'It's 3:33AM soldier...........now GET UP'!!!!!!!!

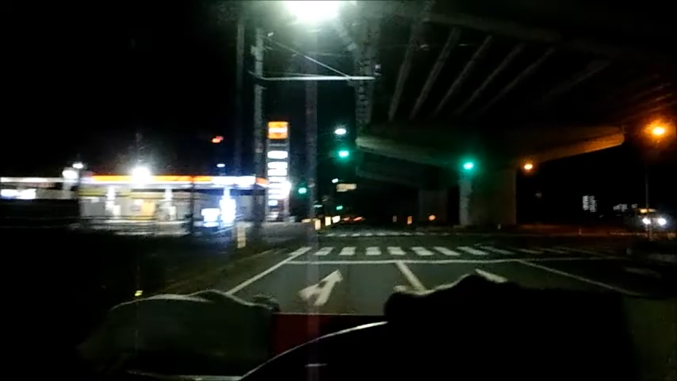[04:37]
Now there was a bloke 4:35 in the morning or whatever it was, and he's in the booze section. Like, yeah, I know about that. But I was just thinking, some dude, I was turning right and another dude was turning right on the opposite side,
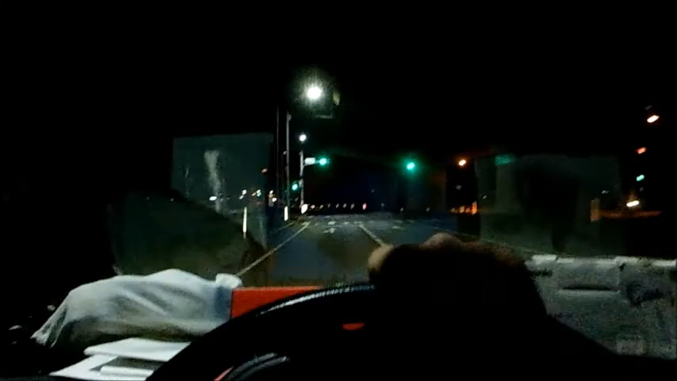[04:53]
and he didn't have his indicator on, and it was sort of like, is that dude going straight or going right or whatever?